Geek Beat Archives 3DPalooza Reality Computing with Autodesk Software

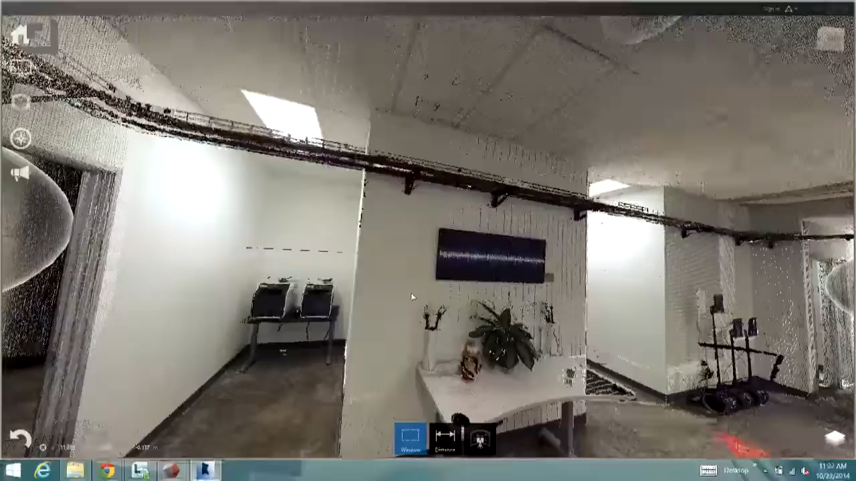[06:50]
In fact, all these panoramic views become a point cloud that you can navigate in. Oh, my goodness.
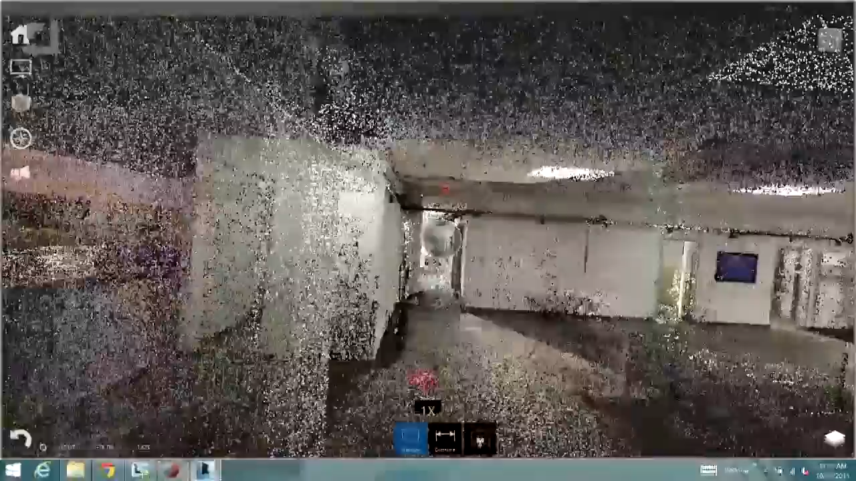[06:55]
Oh, that's what a point cloud is. Look at that. This is a point cloud. Okay. So, that's even more awesome than the other part.